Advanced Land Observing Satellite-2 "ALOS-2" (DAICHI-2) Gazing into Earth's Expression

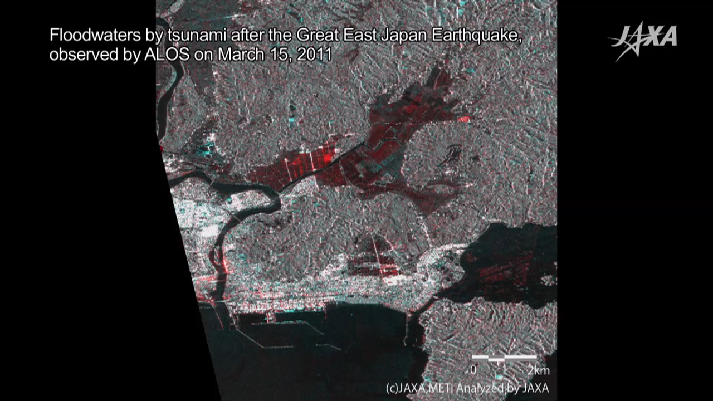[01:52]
The red portions are the flooded areas, which kept changing day by day. ALOS continued to monitor these changes.
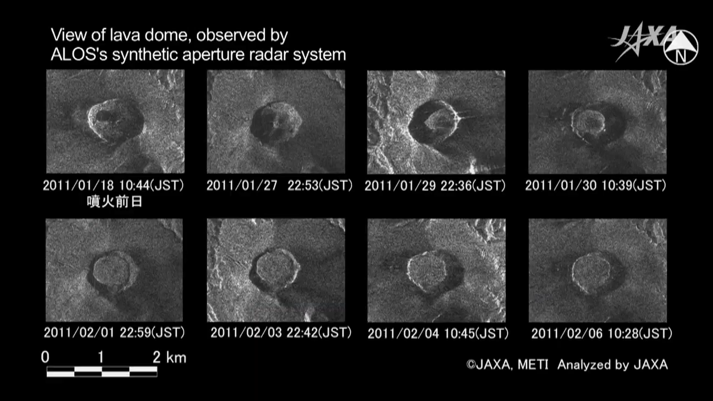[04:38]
But JAXA's ALOS satellite could observe the lava dome through the ash,
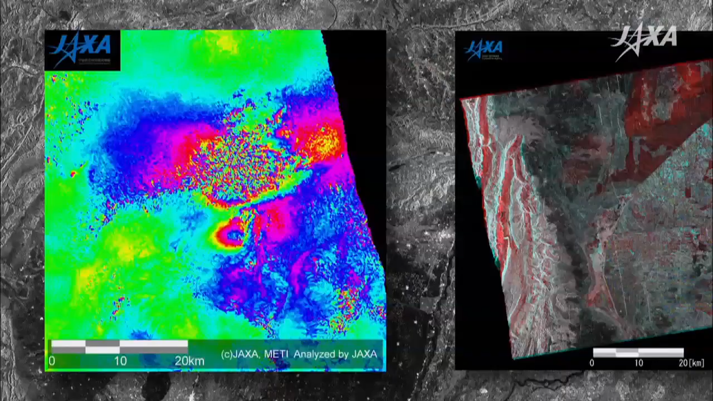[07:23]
ALOS 2 will also contribute to disaster monitoring in other parts of the world.
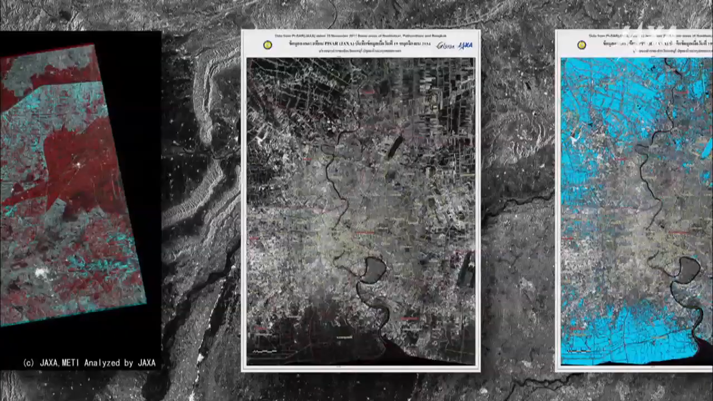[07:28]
In 2010, ALOS captured images after heavy flooding in Pakistan.
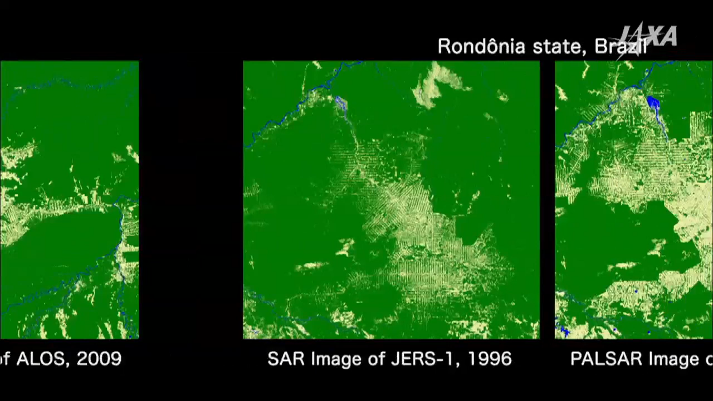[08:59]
This will allow observation of changes in forest cover and biomass volumes over time.
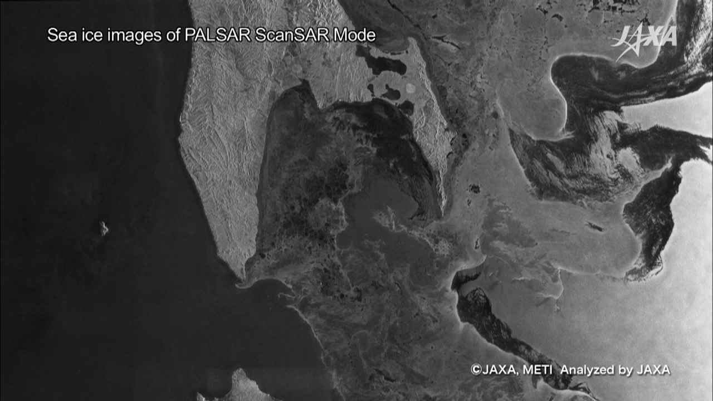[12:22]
ALOS 2 will collect data on sea ice even on cloudy or snowy days.
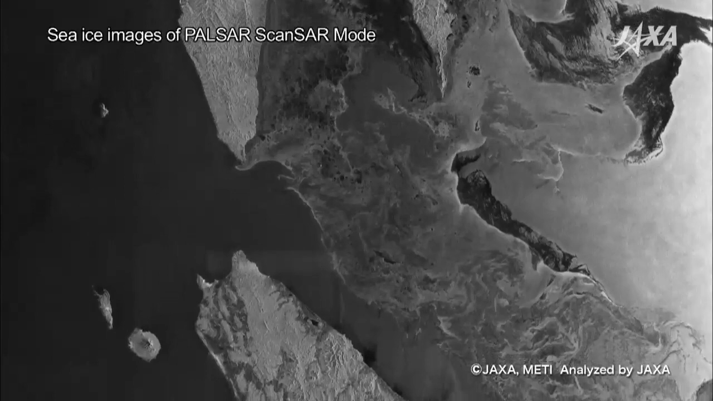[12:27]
Its observation data over the Sea of Oholsk will allow the Japan Coast Guard to quickly produce daily sea ice charts.
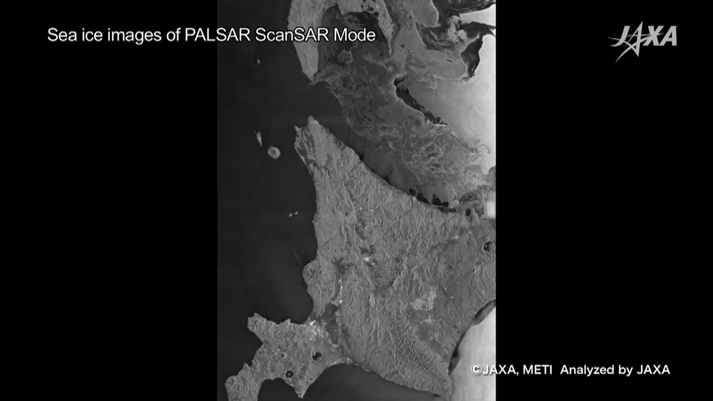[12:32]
These charts will help prevent accidents at sea.
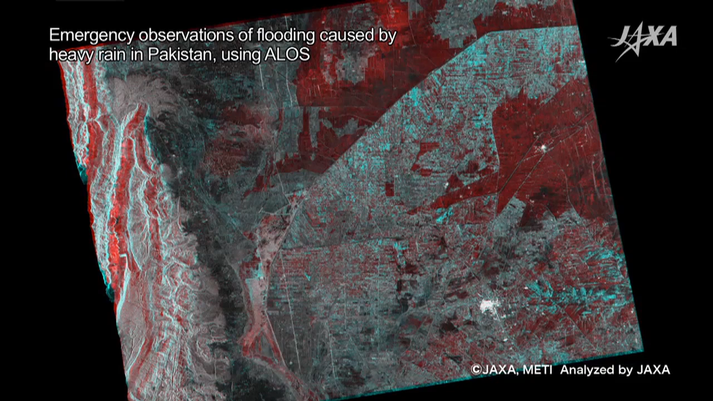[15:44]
This makes it possible to observe areas in detail and to learn about conditions after a disaster.
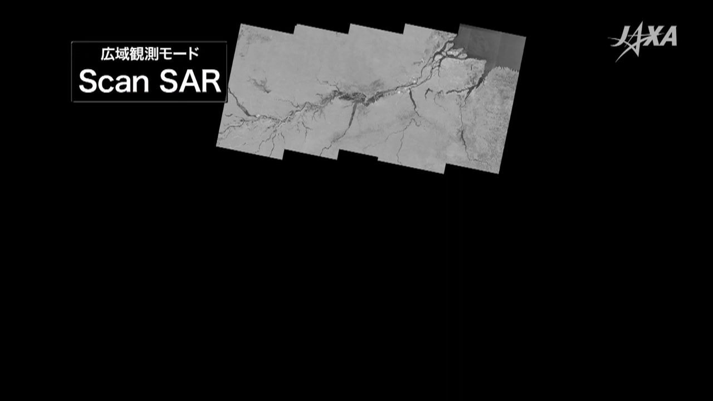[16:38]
This will be useful in frequent monitoring of the Amazon tropical rainforest and the extent of sea ice on the Sea of Oholsk, among other locations.